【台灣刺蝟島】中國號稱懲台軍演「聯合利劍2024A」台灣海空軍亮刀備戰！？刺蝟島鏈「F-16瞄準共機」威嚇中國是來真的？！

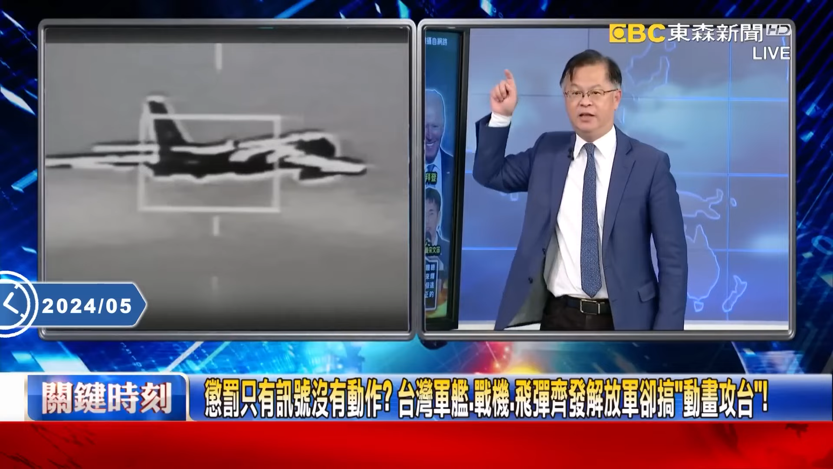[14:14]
擊落所以這一次我們公布了兩個畫面鎖定他們轟6轟6就是轟